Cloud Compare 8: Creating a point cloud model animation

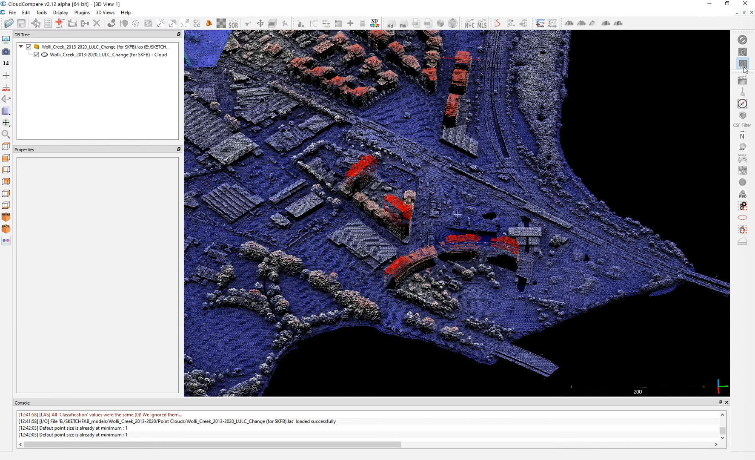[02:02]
This one is the IDOM lighting OpenGL shader. And this is the screen space ambient occlusion OpenGL shader. It's just simply how you shade your point clouds. So if you use this one here, you will see that it's blurs a little bit. The smaller it is the point cloud, the less blurry it is. The bigger it is, the point cloud, the blurrier it will become. And I would prefer the EDL, which is the IDOM lighting. As you can see, if you go, you zoom out and you increase the number of points or the size of your point cloud, it will look better. What it makes this is just, it creates sharper images and sharp edges for your buildings or point clouds.
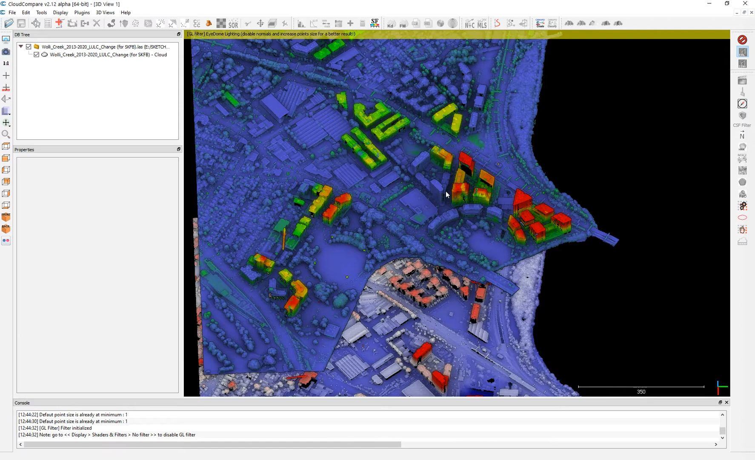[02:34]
And if you have very dense point cloud like this one, it will look very nice and stunning.
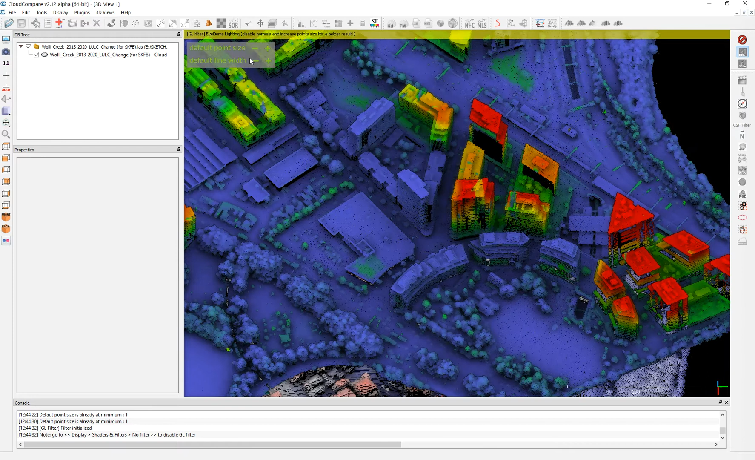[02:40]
So if you don't have a very dense point clouds, you have to increase the default points and it will looks better.
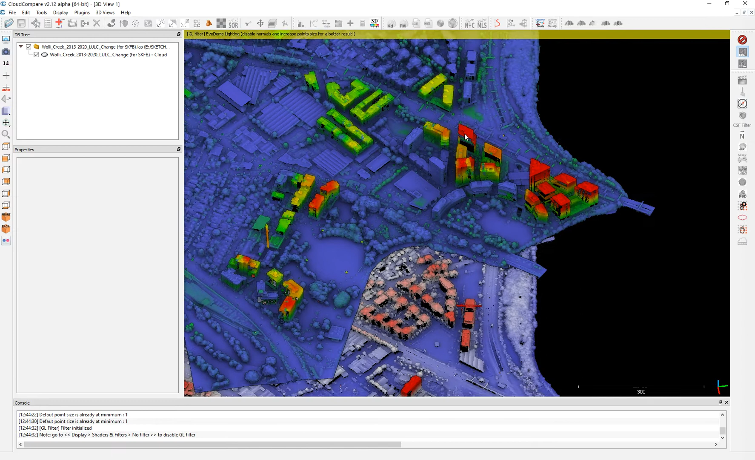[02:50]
That creates this sort of sharp sharpness around the forms and the elements.
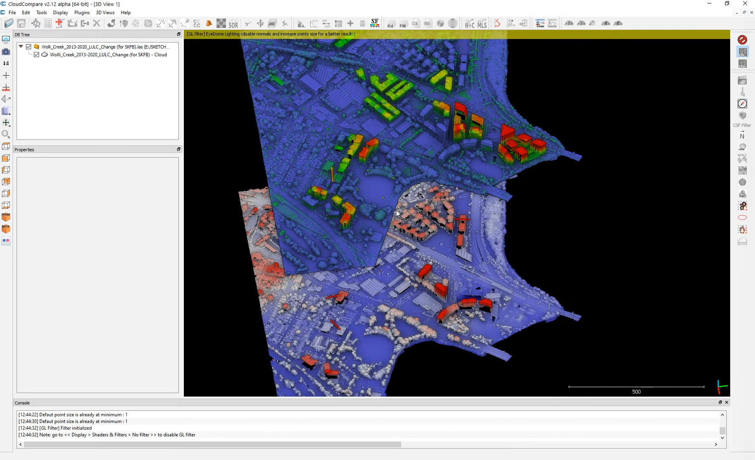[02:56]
And once I have done that, then I will start animating.
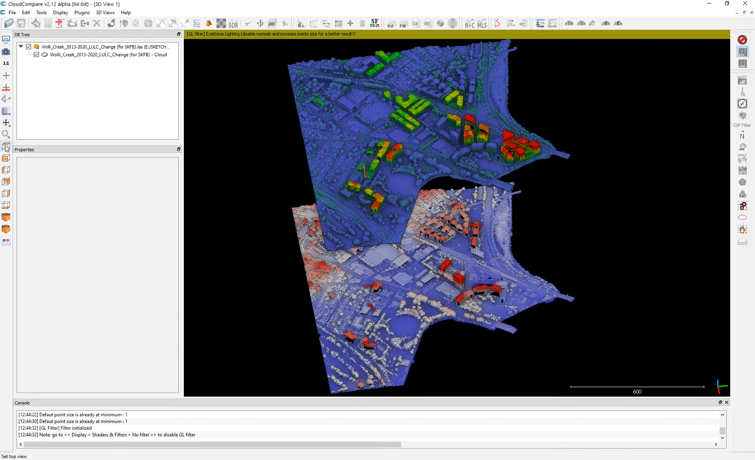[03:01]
So I will start creating viewports and the viewports can be created with a display, save viewport as an object, or you just can use the sharp, which is control V. So let's go to the top view. I will start like this. And once you have done this, I'll just put view. I will, this might be starting point of my animation.
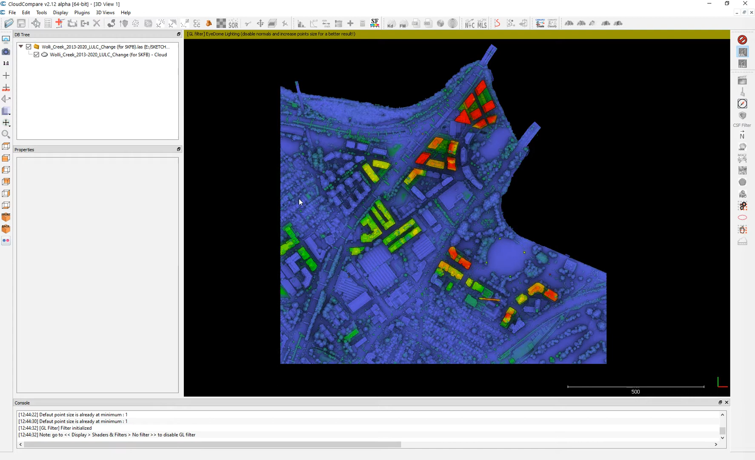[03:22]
So I call control V and I have my viewport. Interesting. Okay. If you have done this previously, the viewport doesn't start with the number one, it just starts with the number and I've done before. So that's why it remains there. You have to close cloud comfort, reopen it, and then your viewport will be number one, but it doesn't matter here. It's just to recognize the number. Okay. Now, once I have done this, I want to start animating.
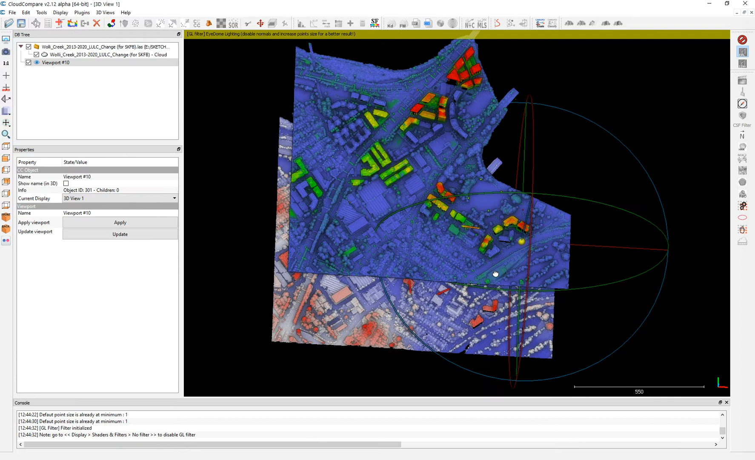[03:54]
So let's imagine that I, what I want is to show the model from a different angle, say this angle. So angle and zoom are considered in the animation process. So this might be my second viewport,
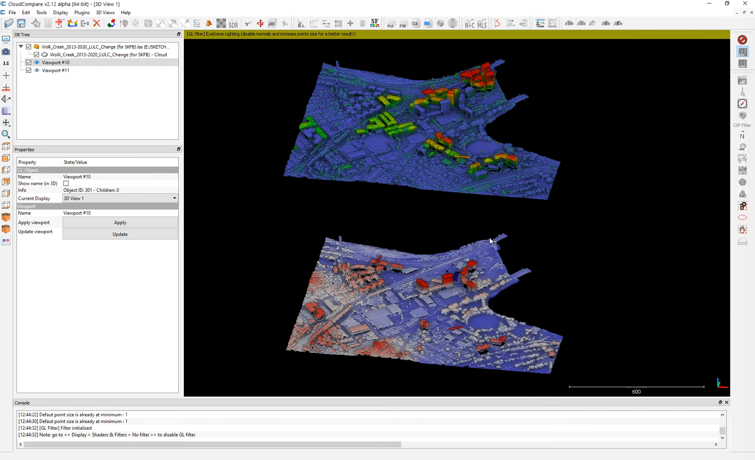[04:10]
control V and then I will rotate it and I will zoom into one specific part. I will rotate and then zoom into that part of the model.
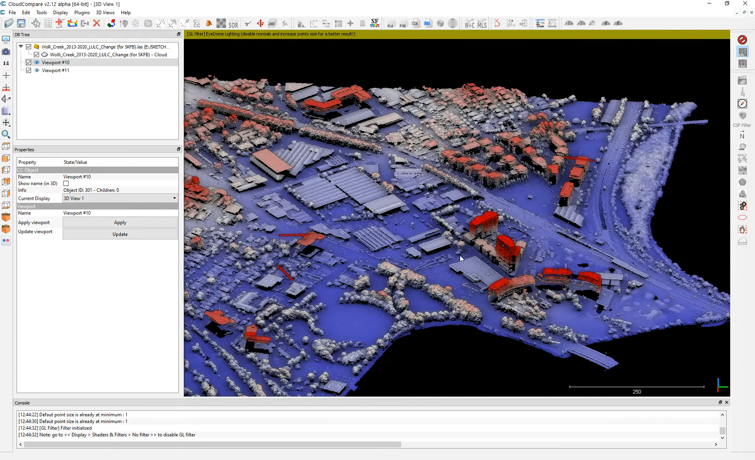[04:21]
Okay. That's my viewport three. And then I will just increase, kind of zooming a bit more just to add one more keyframe. Um, to make a smoother release or, or create a longer visual, um, or longer time focusing on this particular zoom, just create a new one. So you can have this viewports here.
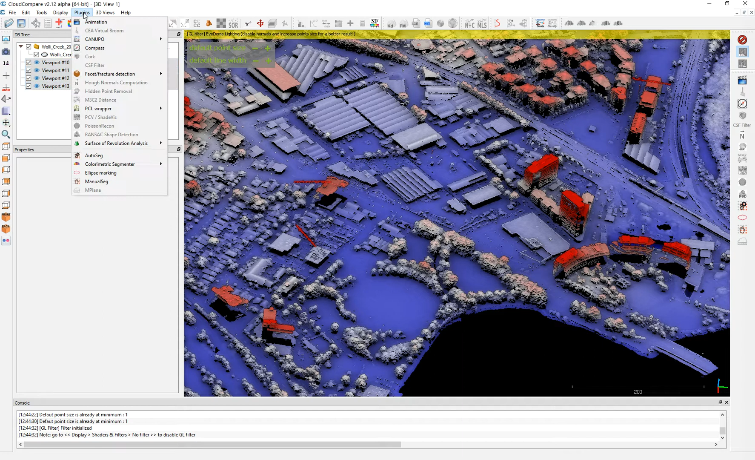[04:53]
Once you have the viewports done, you just select them all and then you just go to plugins animation, or you just can go to the right hand, um, um, tools and then click the animation tool. What you have here is the view, first viewport, second, third, and the fourth. So you see the third is a more like a intermediate and the fourth is the last one. So you can here find the total duration, let's say 14 seconds or 16 seconds. That means four seconds each.
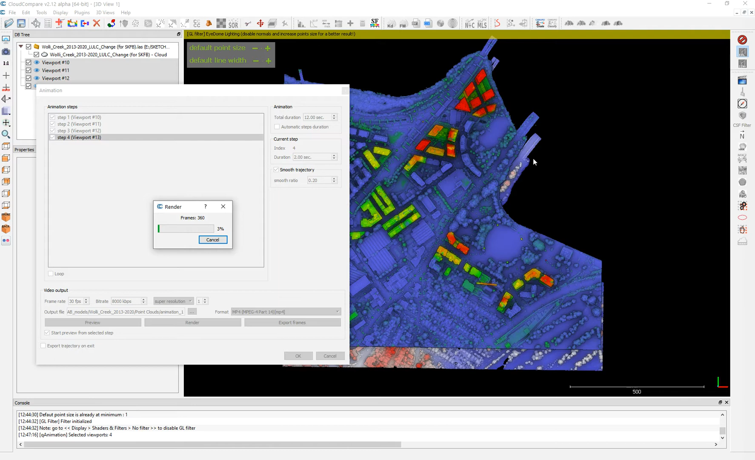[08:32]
If not for this case, I'm not doing, and then I will start rendering. So now it starts rendering. And as you can see, it's, it shows in real time progress, whatever you show here in this viewport is how it's going to be rendered. So if your model is big, is, is, is big, and you've segmented one part, but simply it will just render that small part that you segmented. Okay. And the other thing is, um, the video also will consider the, um, we're having to account the type of GL filter you have on and off.
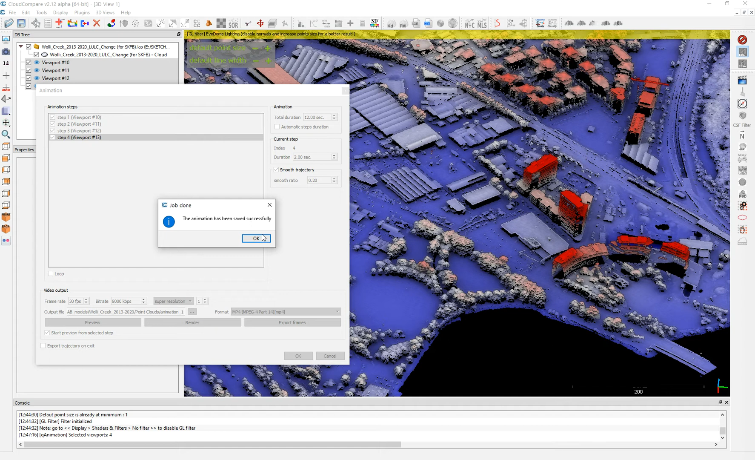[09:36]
Um, it's just because there is a process after generating the frames to stitch or create a video. We click okay. We don't close this. And then we go to a point clouds.
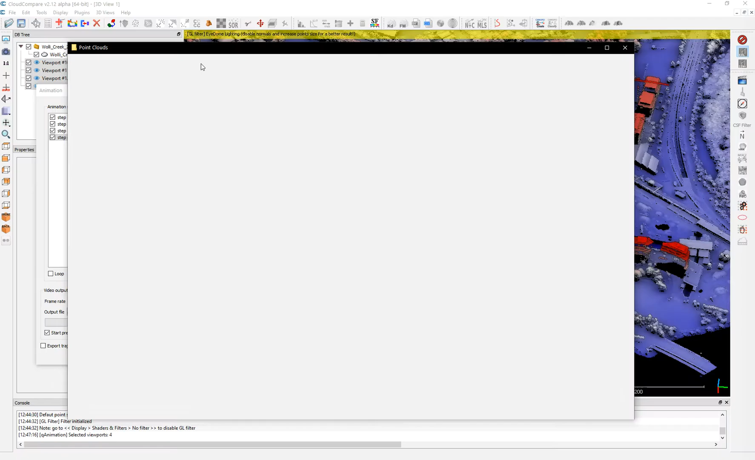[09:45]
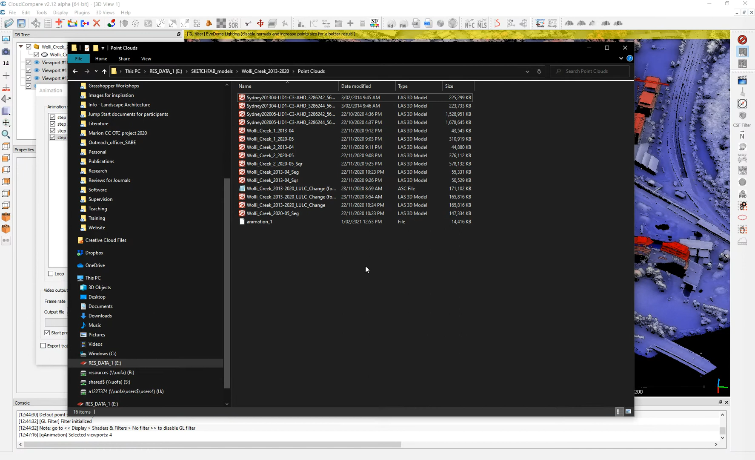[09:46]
Yes, they are. And so we go to the animation. It's 14 megabytes. It's not that big.
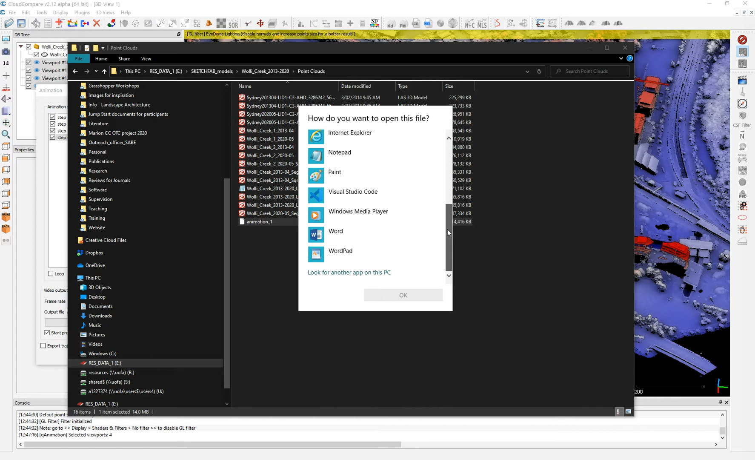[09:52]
And we choose the windows media player. Any other player, we just say yes.
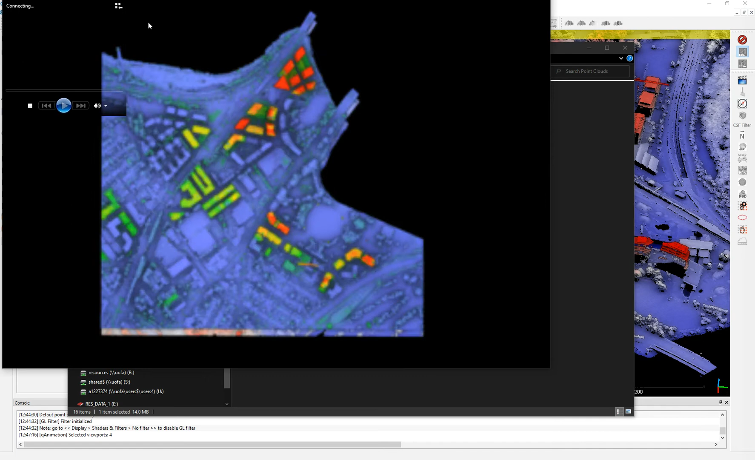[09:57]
So you can see here the animation. Well, it was quick, fast, a bit fast in the first sequence. So while you have to here, consider it was really fast in one part of the sequence,
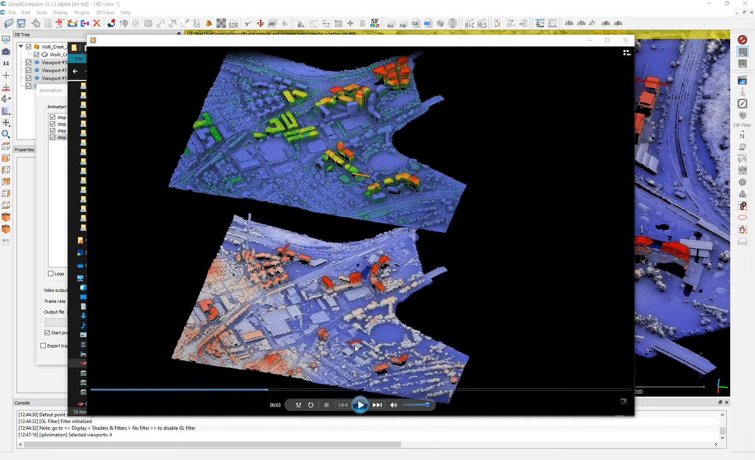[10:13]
this happened because we turned too fast. So what I suggest is just to create more intermediate viewports, and then you just can put or assign seconds to each of them. So it's a smoother, the trajectory. So what happened is like between this viewport and this one, it was not that much difference, but between this one and this one was so much space in the trajectory.
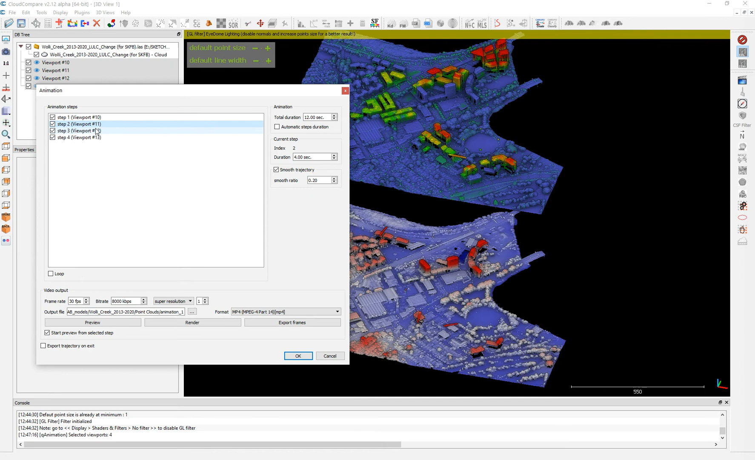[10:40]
So we need one more viewport view here to smoothly create an intermediate point between this and this angle. That's why it is just very southern very fast.
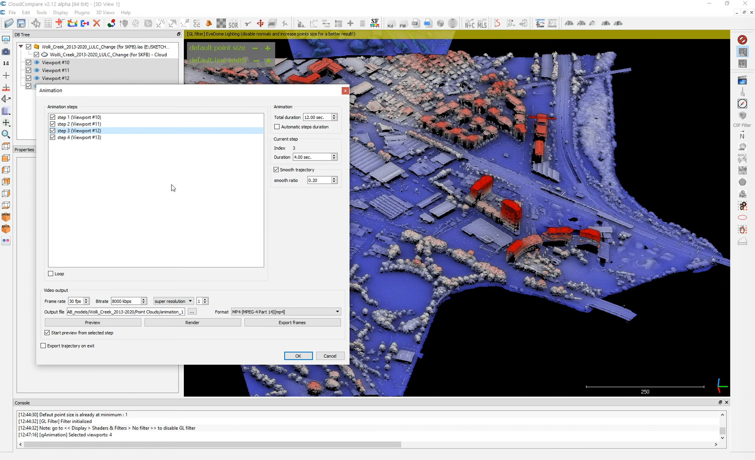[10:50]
It's only four seconds and it has to go through this point to this point. The trajectory is longer than from this point to this point. And that's the reason.